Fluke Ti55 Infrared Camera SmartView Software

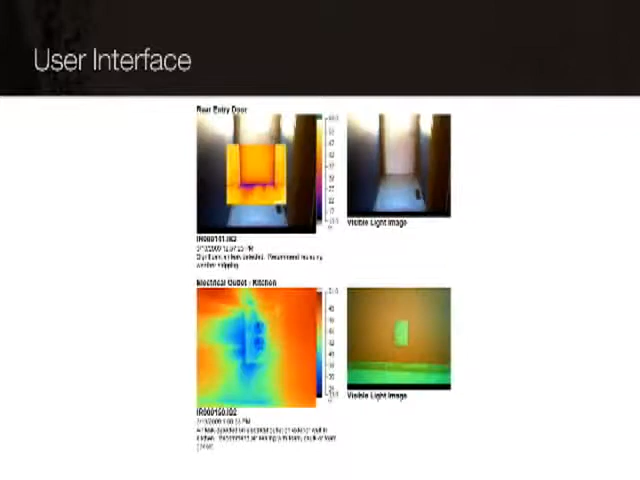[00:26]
The SmartView image editor allows you to adjust your thermal
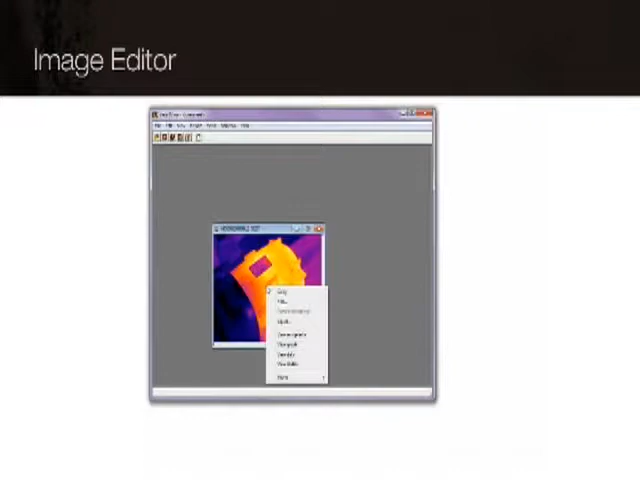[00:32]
image to more effectively display important details.
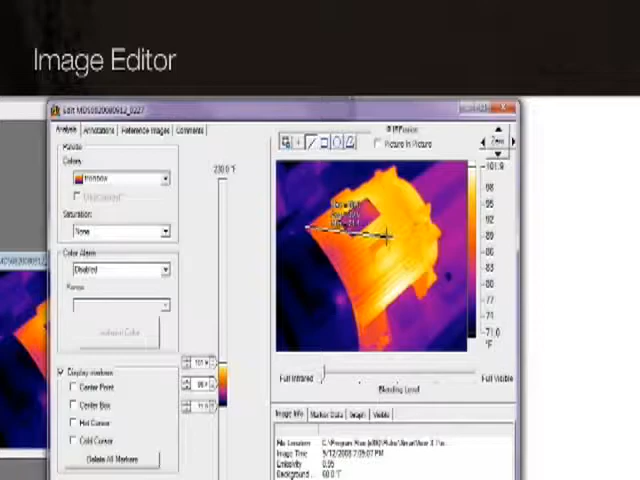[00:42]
Draw a line across an image and create a graph showing temperatures along that line,
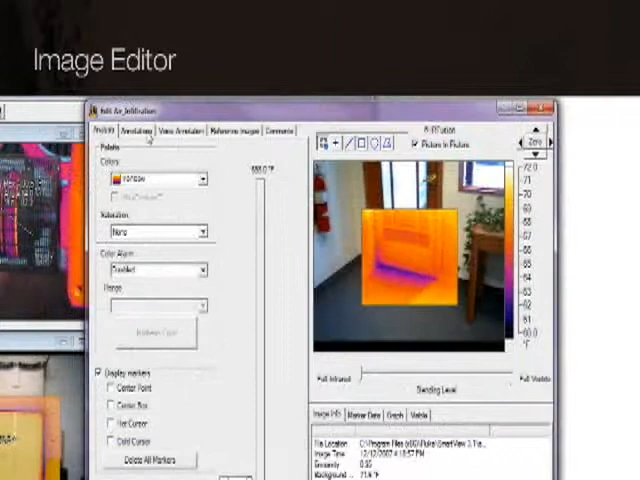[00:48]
including annotations, data markers, and reference images for comparison.
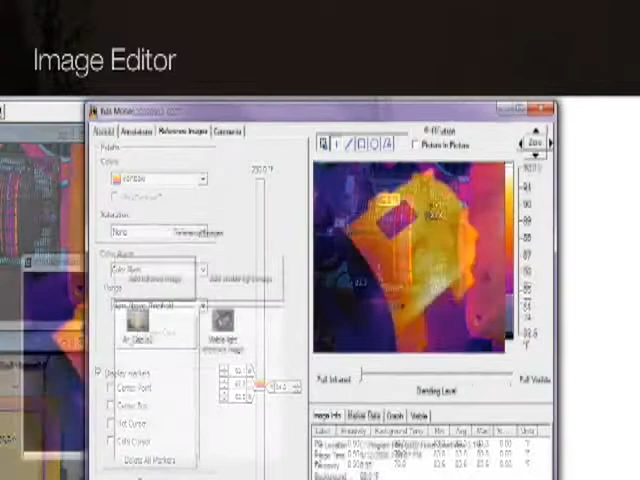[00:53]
And you can save time by editing groups of images in batches.
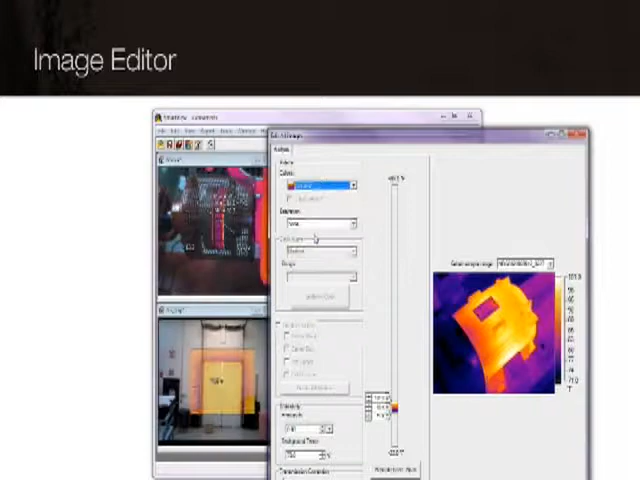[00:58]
SmartView provides multiple report types with flexible configuration options that allow you to tailor reports for your needs.
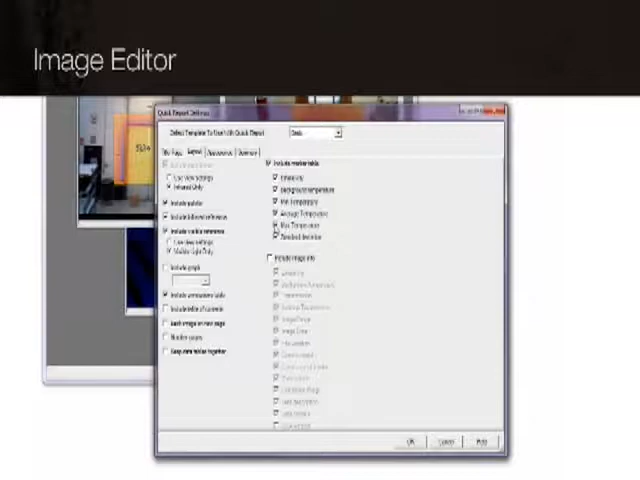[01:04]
Use quick reporting when you need quality reporting with the push of a button.
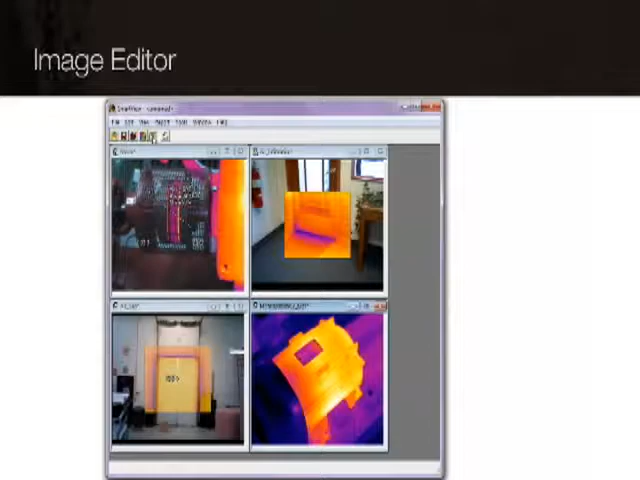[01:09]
Or use the report wizard to create customized, professional-looking reports faster than ever.